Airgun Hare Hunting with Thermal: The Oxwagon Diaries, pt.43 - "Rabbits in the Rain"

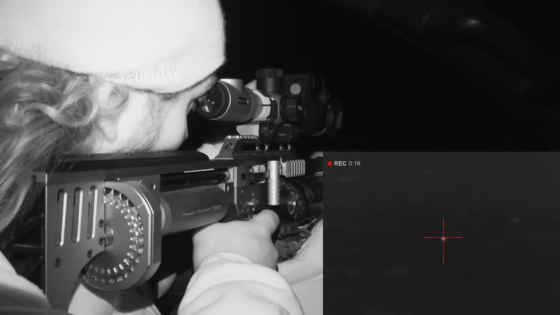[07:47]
the problem with this rain is that the rangefinder is not working it's giving me five meters so it's obviously just reflecting
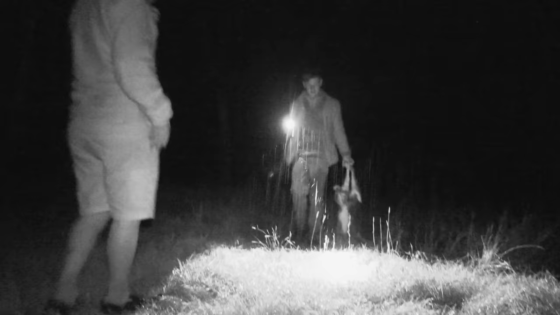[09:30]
well done got both rabbits down seems like yeah the one i popped in
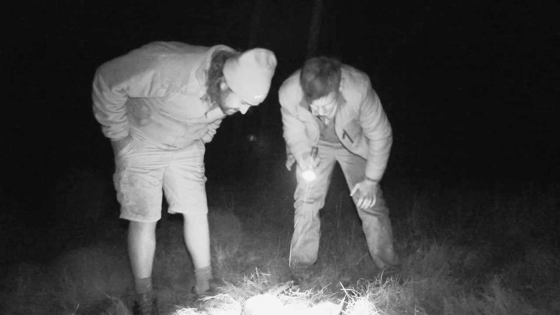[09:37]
the head it's in its eye and i think the other one also in the head
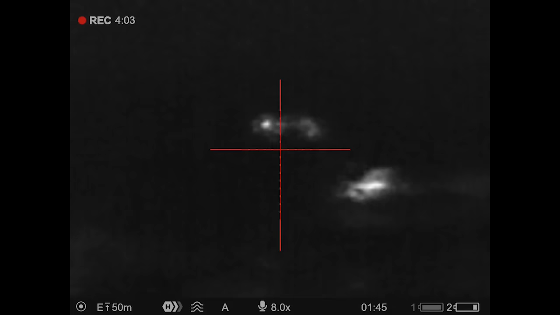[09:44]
yeah yeah both the one is standing other one hopped a few meters its
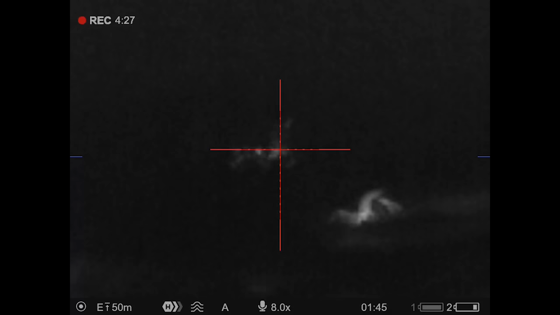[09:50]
head was moving around and i was just hoping it was the head i saw the two little ears so i
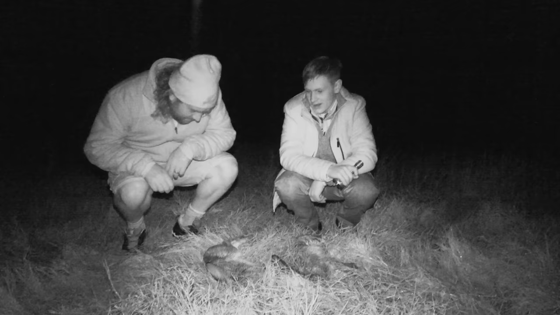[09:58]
took in between them and got two of them nice
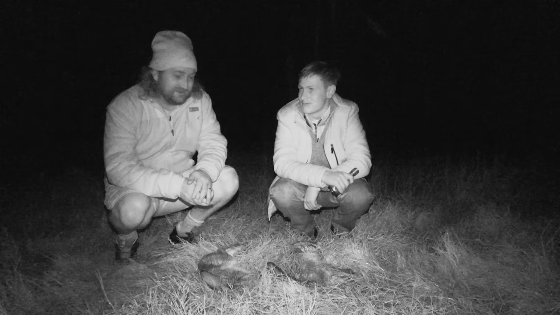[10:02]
actually turning out to be a good good night of hunting
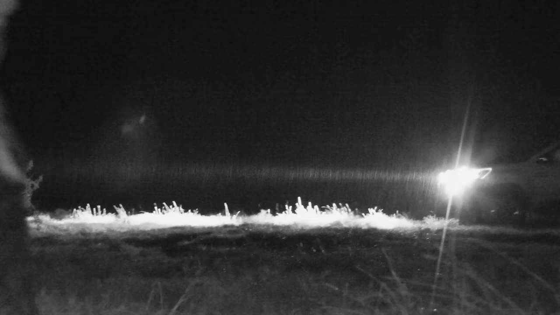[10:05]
i
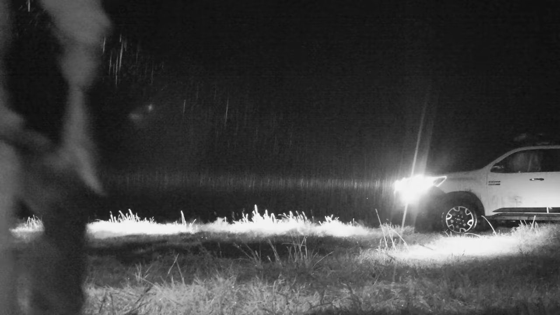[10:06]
wasn't sure if we'd see anything out but it looks like the hairs don't mind the the rain so awesome well
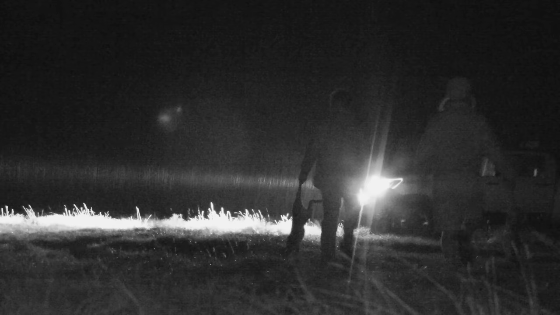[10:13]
done yeah hunting without a functional rangefinder is all good and well
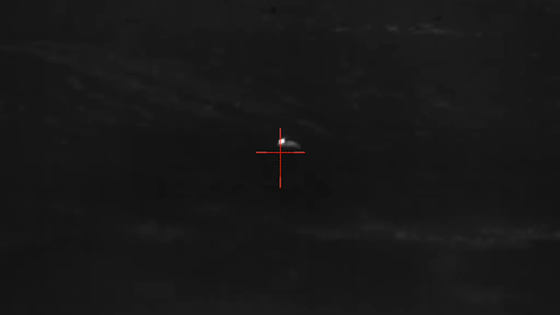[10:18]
for the close shots but at longer ranges it becomes more of a challenge thankfully
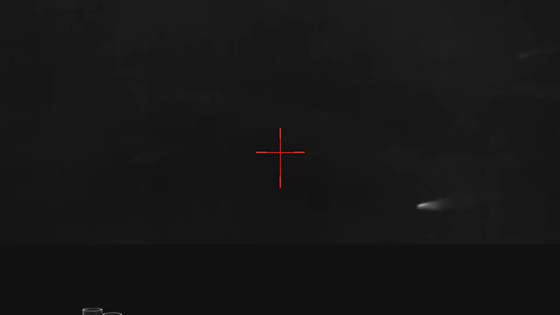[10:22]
a 26 grain javelin slug at a thousand feet per second shoots really flat and this one goes down with another solid head shot perfect
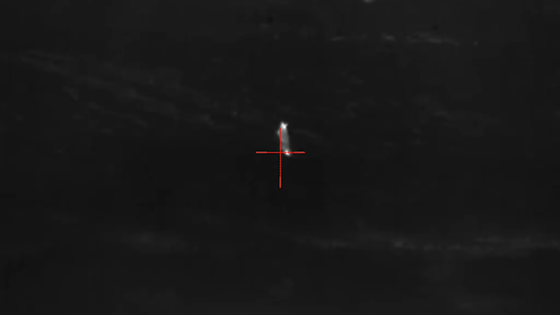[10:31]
another
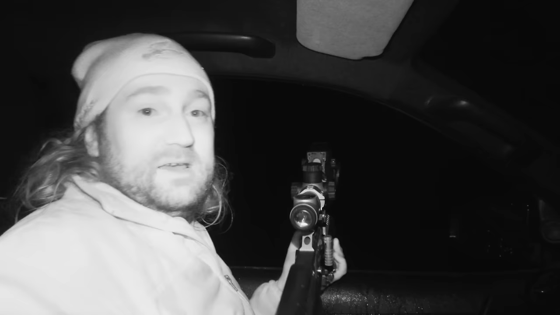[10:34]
head down another good head shot awesome it's really satisfying that sound
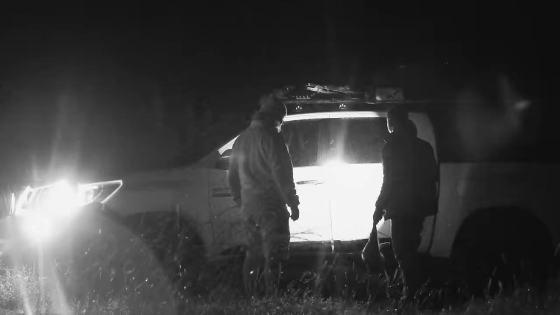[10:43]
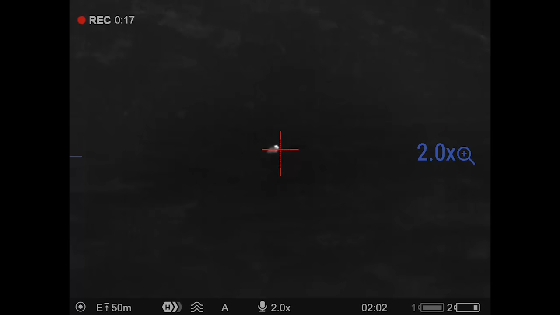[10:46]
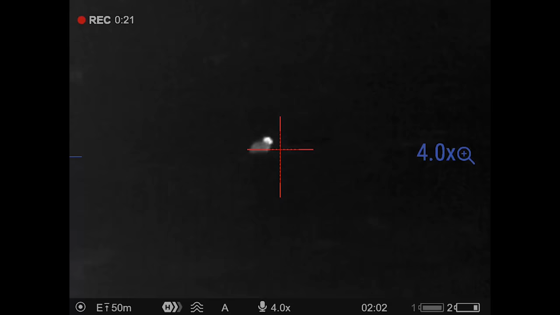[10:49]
yeah Popped him perfectly, I think the first shot I just shot over its head and then I reloaded and
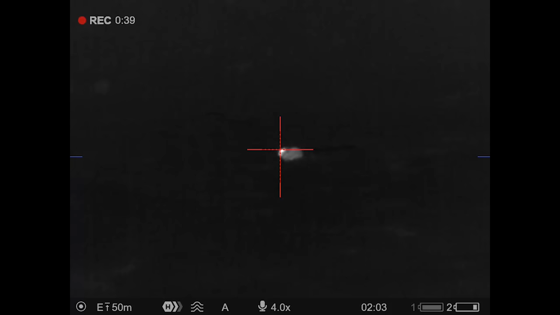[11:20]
the second shot took on his head and he dropped in his tracks, yeah great.
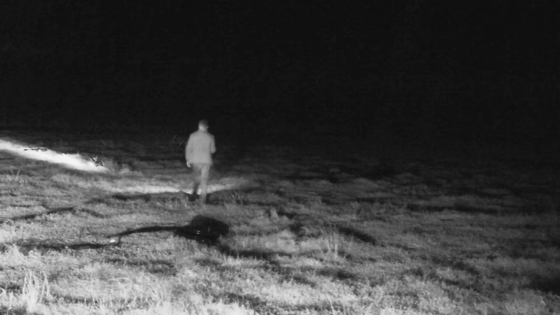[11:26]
With a good number of hairs down we decide to call it a night.